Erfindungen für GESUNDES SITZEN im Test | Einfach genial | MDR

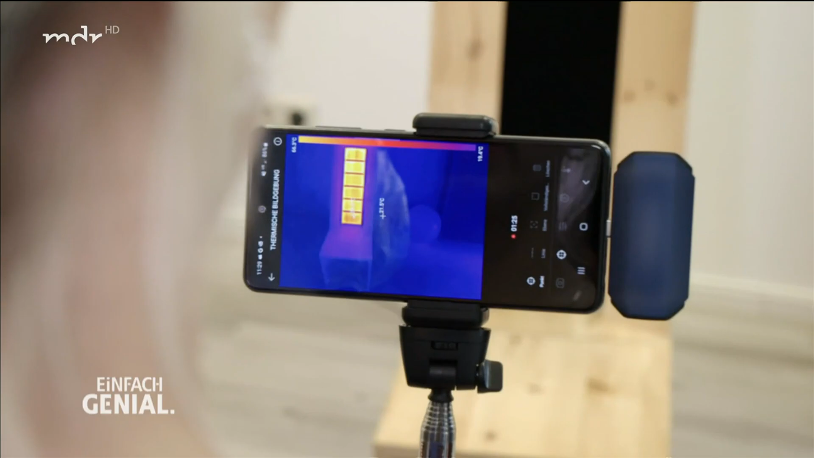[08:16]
Schon nach kurzer Zeit ist sie bei mehr als 40 Grad, wie die Wärmebildkamera zeigt.
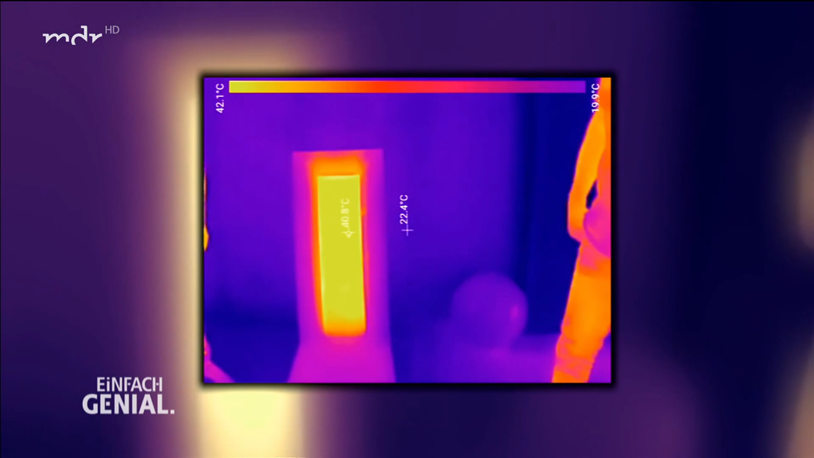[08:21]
On screen: spot 22.4°C, scale top 42.1°C, scale bottom 19.9°C
Was wäre denn eine gute Temperatur, Jürgen?
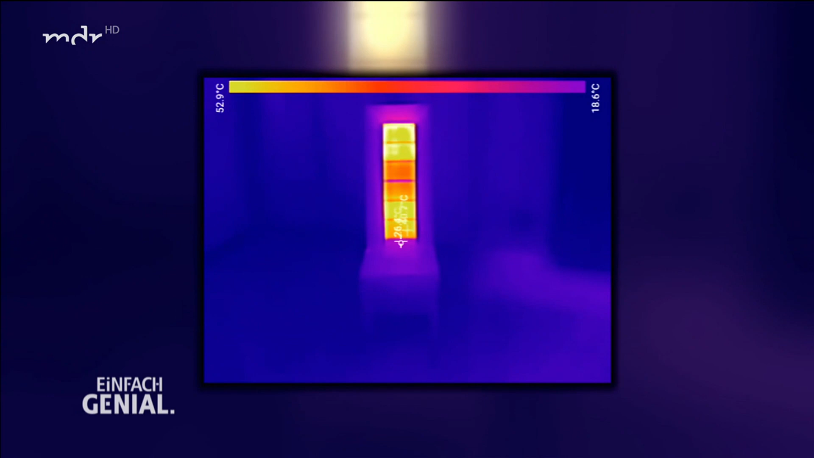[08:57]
On screen: scale top 52.9°C, scale bottom 18.6°C
um speziell Zonen wie den Nacken oder den unteren Rücken zu erreichen.